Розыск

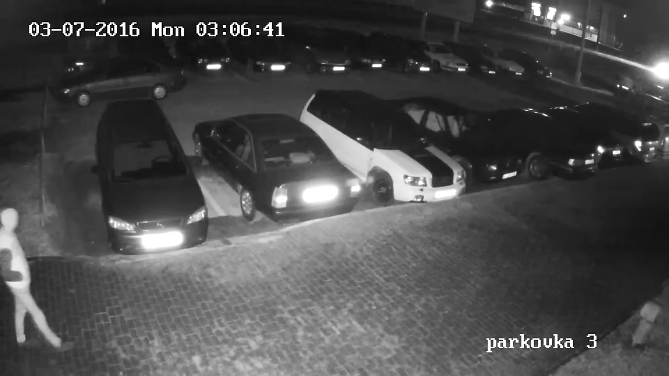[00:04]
Инцидент во дворе многоэтажного жилого дома по адресу улица Мира, 8, произошел поздней ночью 7 марта. Добычей молодого человека стали все четыре колесных колпака с припаркованного Volkswagen Polo. Злоумышленник не учел одного.
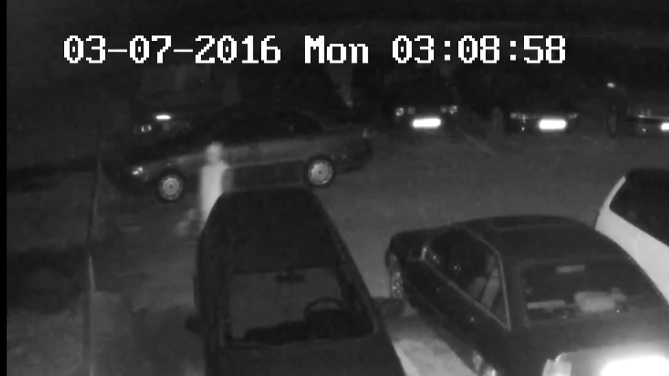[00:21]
Все его преступные деяния запечатлели камеры видеонаблюдения на ближайших подъездах. Если вы узнали парня, изображенного на ваших экранах,